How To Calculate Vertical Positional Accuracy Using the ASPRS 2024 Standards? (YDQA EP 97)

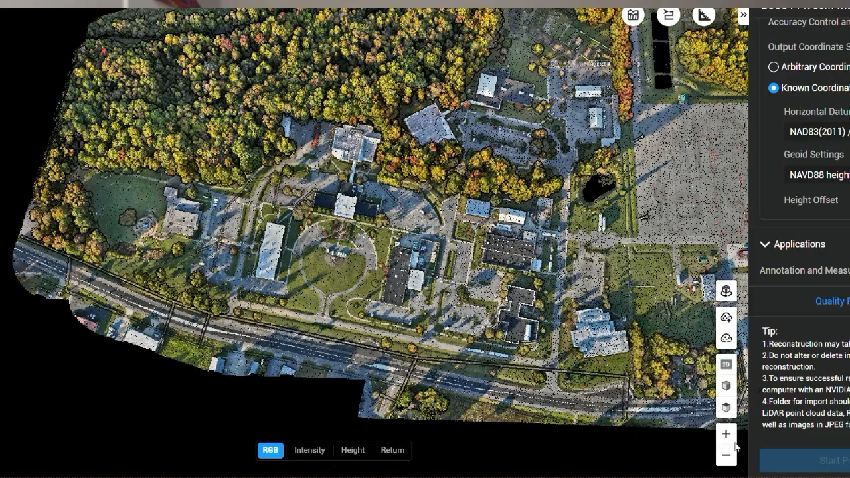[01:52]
So for our example here, let's first start. I've got this nice L2 point cloud here in DJI Terra,
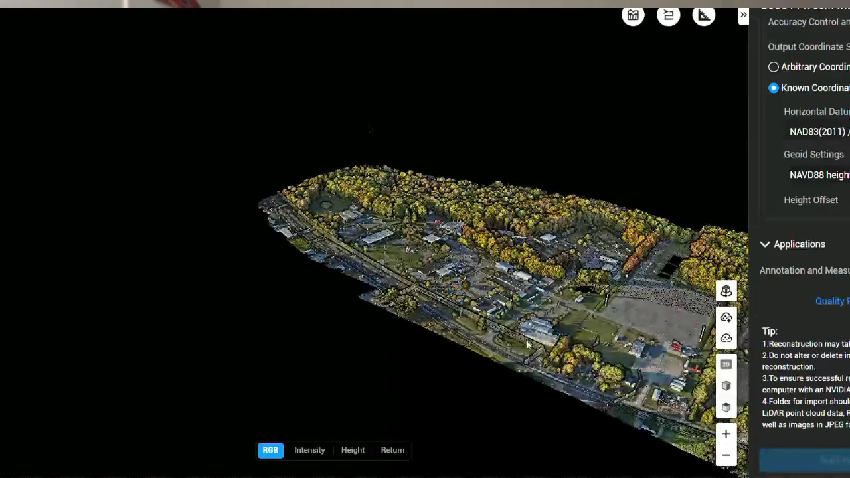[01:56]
nice little community college campus in this example,
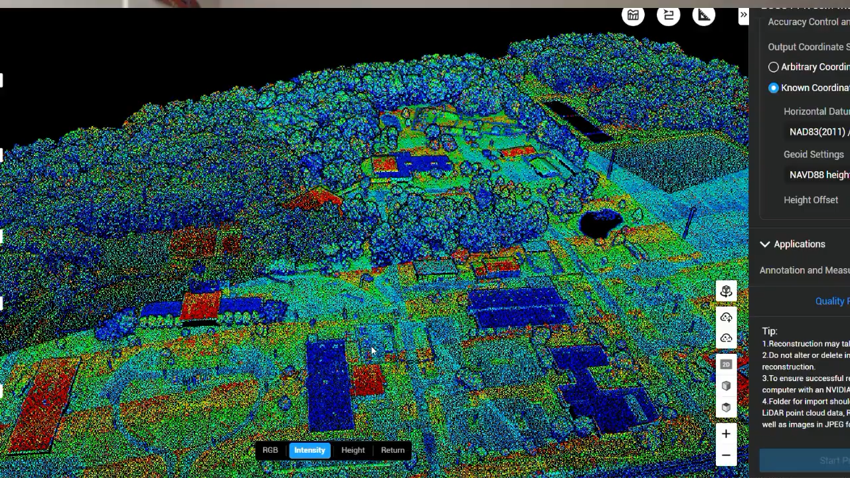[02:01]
not about Terra or any software that we're going to talk about, but I'll just zoom in real quick to say,
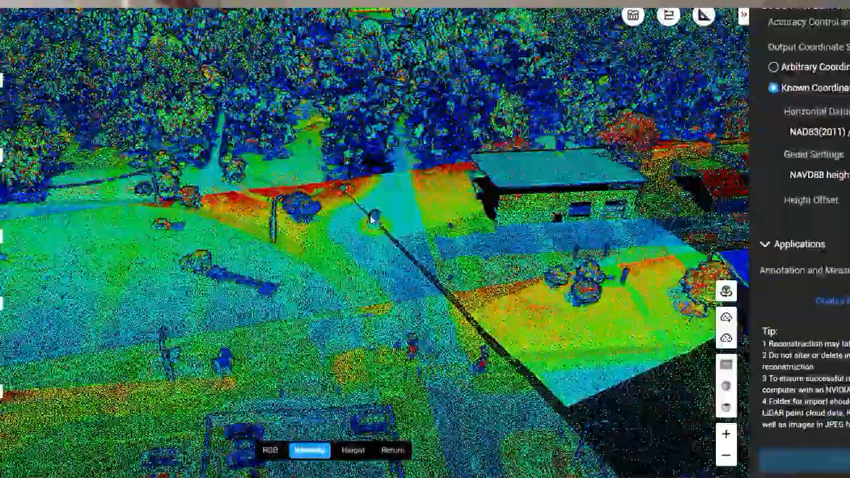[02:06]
for example, here's one of my check shots and kind of see the Chevron here in the intensity view,
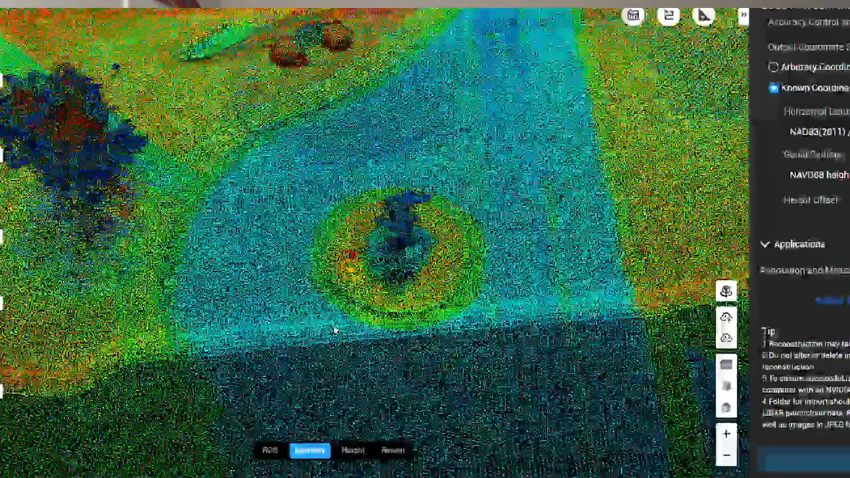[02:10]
as well as in the RGB view. So that's one of my shots.
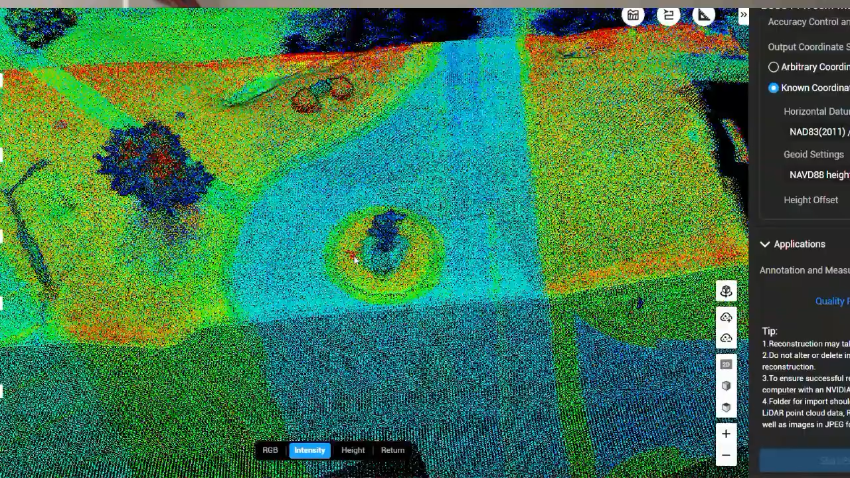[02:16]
I've got a number of these out here, pushing 40, 46. Some are actually tape Chevron, some are stake targets, some are just corner stop bar or whatever, right? Some are just middle of the asphalt. I have all those check shots.
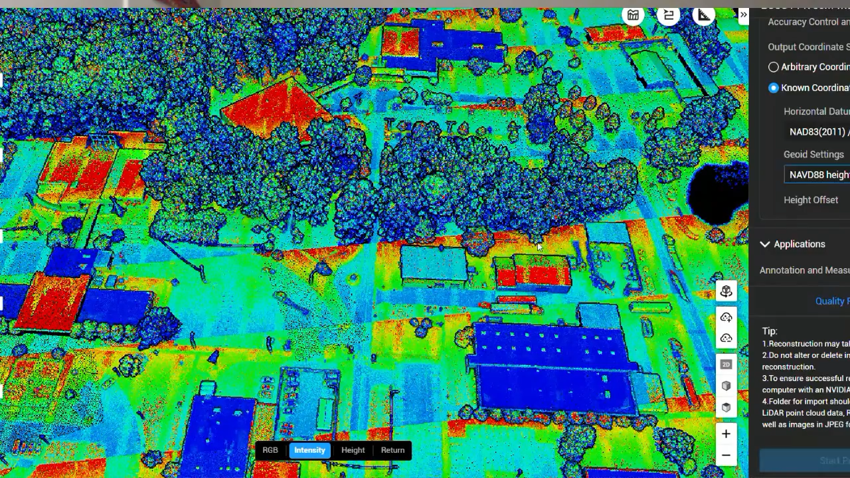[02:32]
I punched my initial L2 point cloud through DJI Terra, get to that quality report.
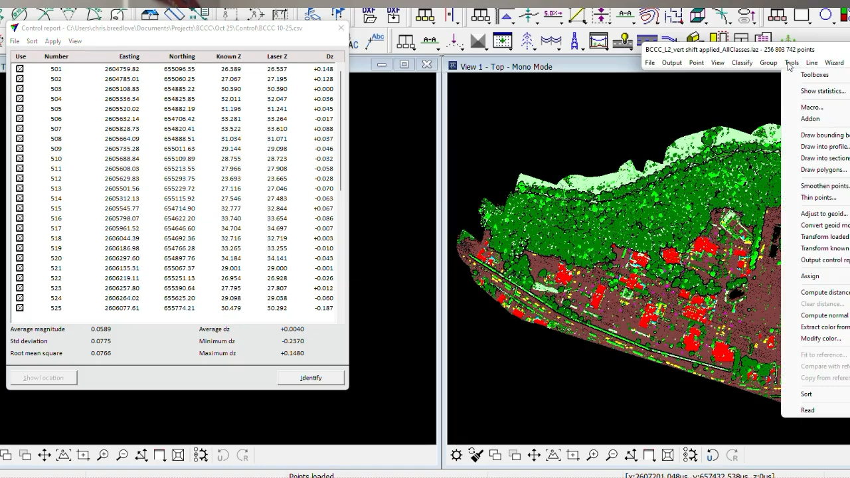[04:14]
Terra scan is one of the tools that he particularly enjoys. It does a good job of this. So all I did once I brought in that, that raw LAS out of DJI Terra, ran some classifications, some cleanups, some different things on here. I went to my tools, output control report, and got what we see over here on the screen. And we zoom in some of those same shots from the other view in DJI Terra.
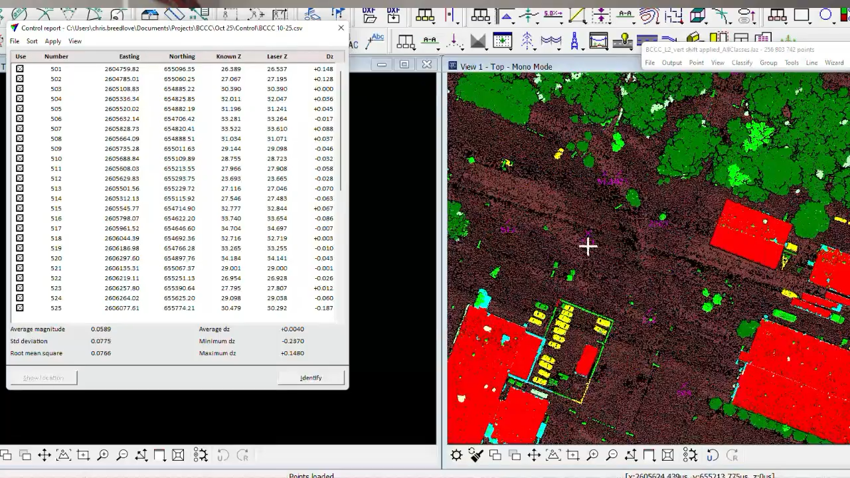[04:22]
So there's all my points. I also point out, I actually turned off my actual control points down here, removed them from this calculation.
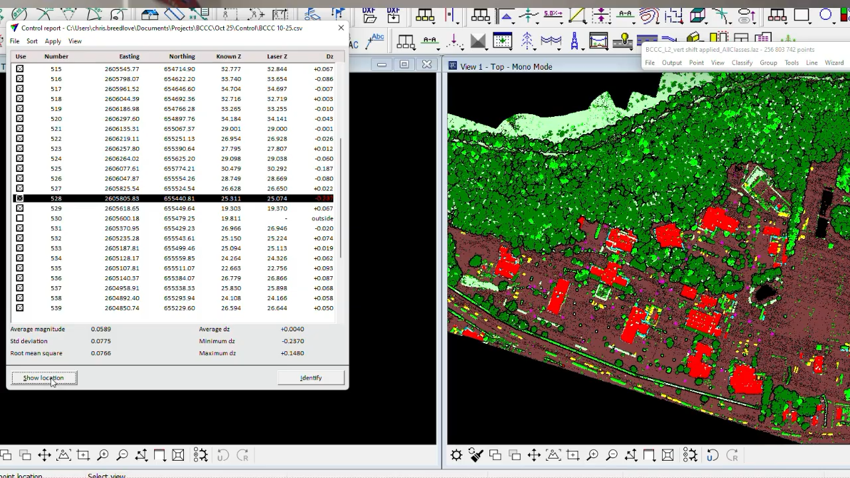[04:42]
So I'm truly looking at this 500 series of points was my numbering convention for my checks. You actually notice this one outlier here at this point, 528, which we can see where that is on the screen. Any number of reasons could be, that's not all that unusual with 30 or more check shots to have kind of an outlier.